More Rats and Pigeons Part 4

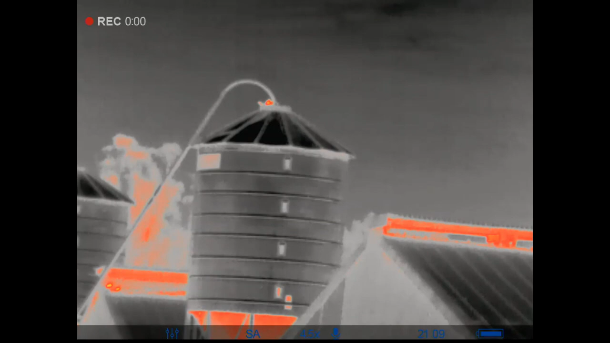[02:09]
At this permission, there's no real requirement to use a thermal to spot our animals.
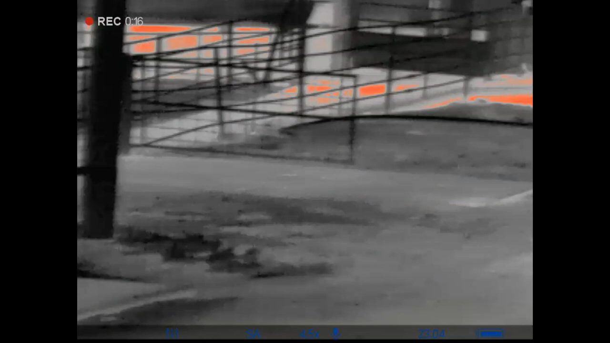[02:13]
But every now and then, I like to get the Axion XM30 from
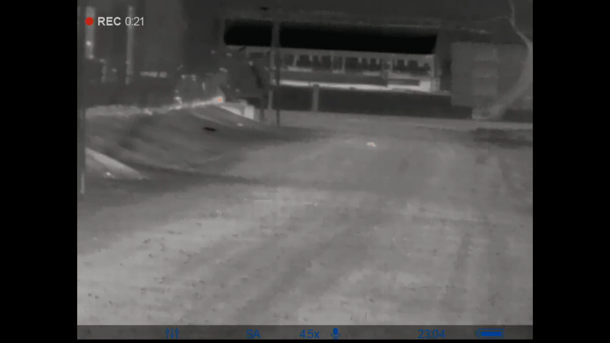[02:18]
Pulsar out just to have a look around and see what you can see through the thermal.
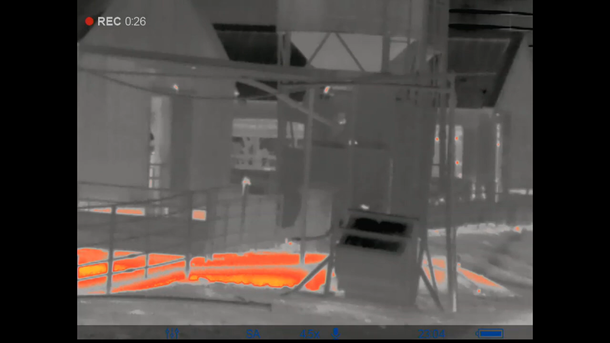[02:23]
As you can see, the heat from the rats is pretty prevalent, as well as the heat from underneath the ground, which is why the rats like to live here.
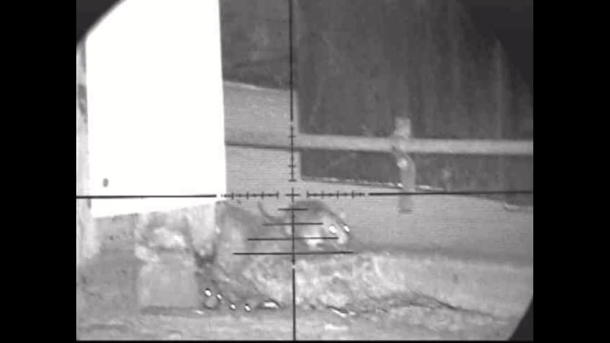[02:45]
Yes, before any of you complain,
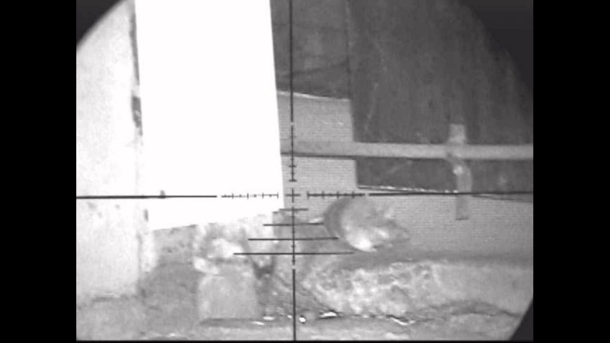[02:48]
the quality of the video isn't very good, and that's because the NiteSite system records in 480p,
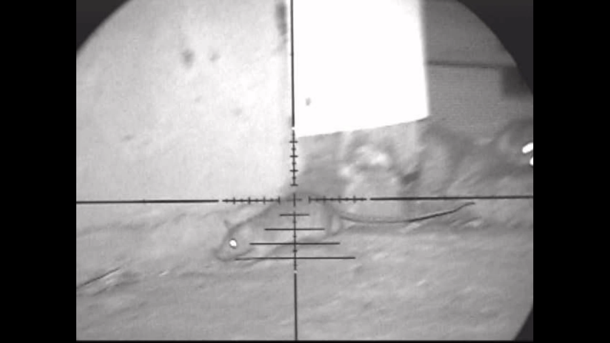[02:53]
whereas the ATN 4K Pro records in 1080p,
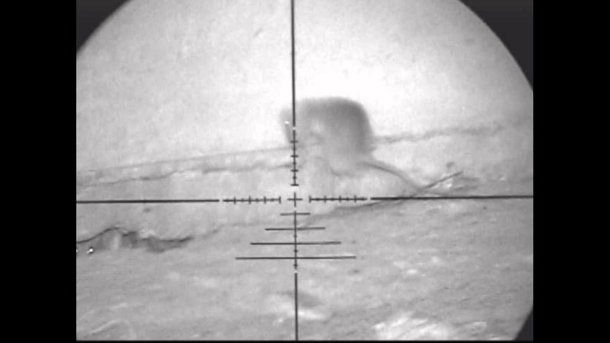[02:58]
so quite a substantial difference in quality.
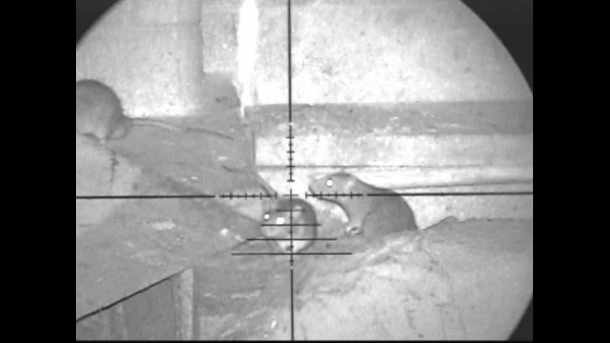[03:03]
It is an entry-level NiteSite system.
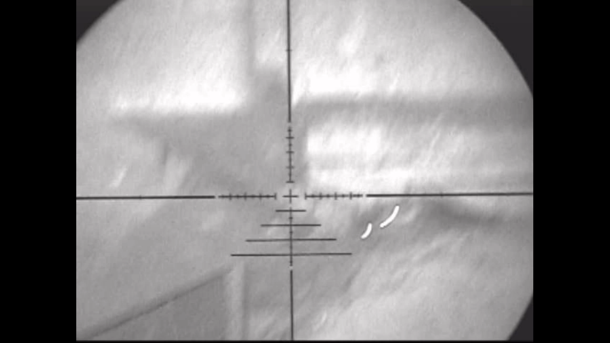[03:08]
It has some advantages over the ATN 4K Pro, and it has some major disadvantages, but I'm not going to get into that.
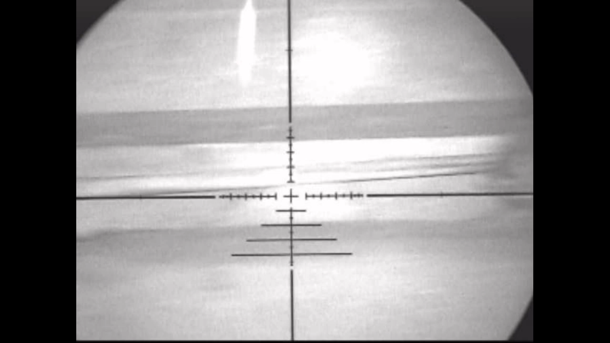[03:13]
Let's just sit back and enjoy the shoot.
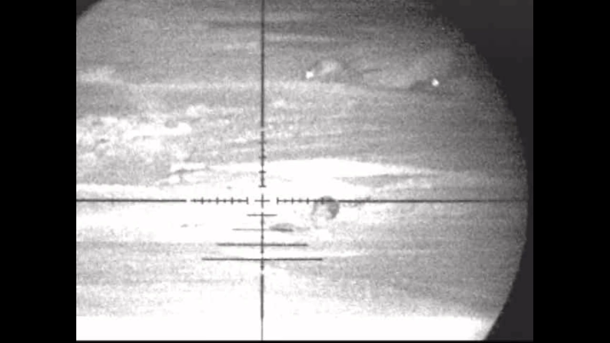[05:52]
This next rat would have to be my favourite shot that Bob did that night.
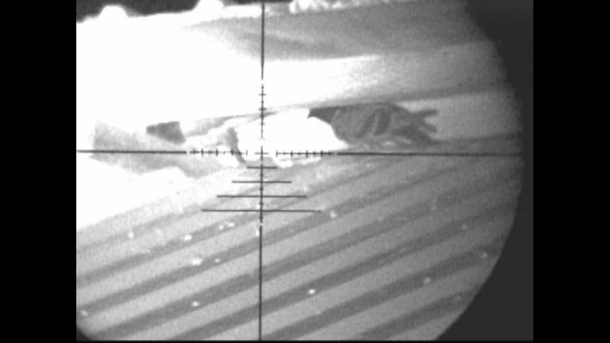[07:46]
Bob follows it up with a second shot and takes the bird down.
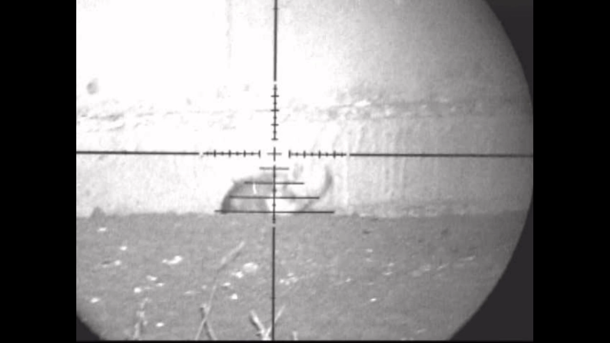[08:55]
Well, we'll make this the last two rats for Bob,
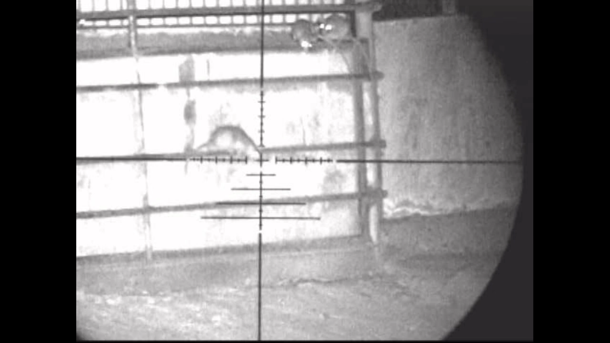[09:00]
and hopefully the next time we see Bob shooting, it will be through the 4K Pro.
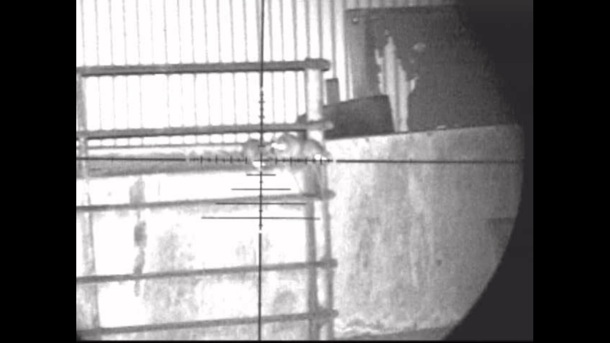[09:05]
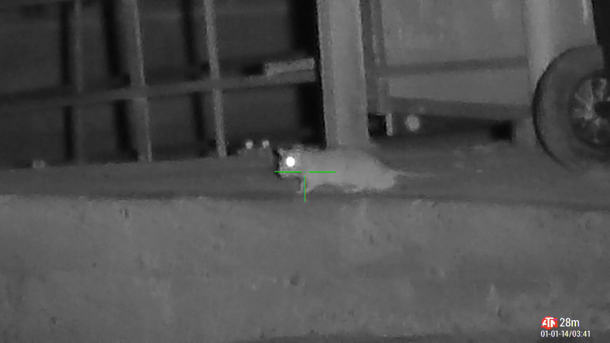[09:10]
So we'll finish off with this one rat here, and then a group of five rats for me to end off the night shoot.